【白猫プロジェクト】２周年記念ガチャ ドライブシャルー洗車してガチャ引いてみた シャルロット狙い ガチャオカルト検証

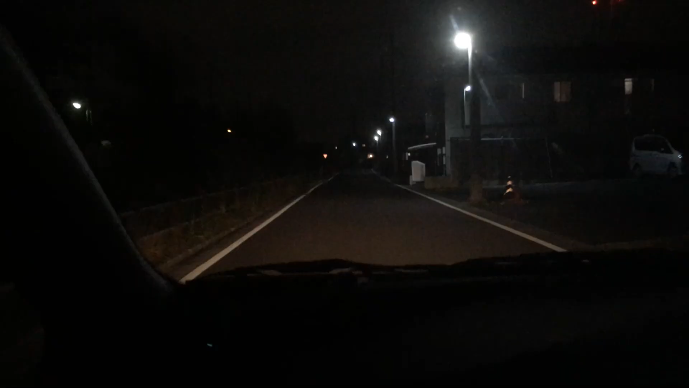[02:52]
オーメンズイレブンゲームチャンネルはいそれではね今日はねはいえーと何?ロケですねロケですね久しぶり久しぶりあのテンション上がりますねテンション上がりますあの私11連しか行けないんでこれで何にも出なかった時のショックが大きいでーすはいということでねこれからどこに向かっているんでしょうか真っ直ぐからいいかな真っ直ぐでいいでーすはいそれではまた後ほどはいはいはいということでねえー
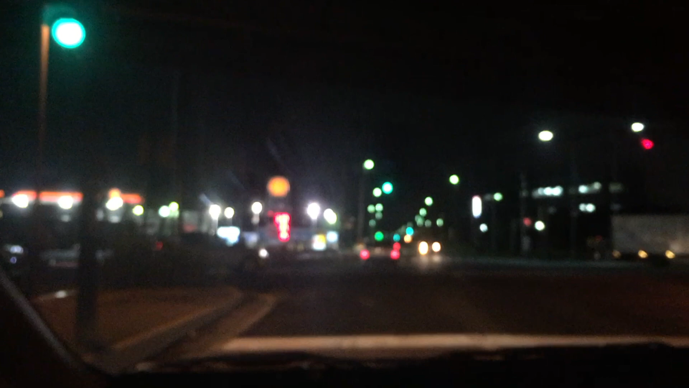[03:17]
と我々は今ねえーとロケに出てねぼやけてますね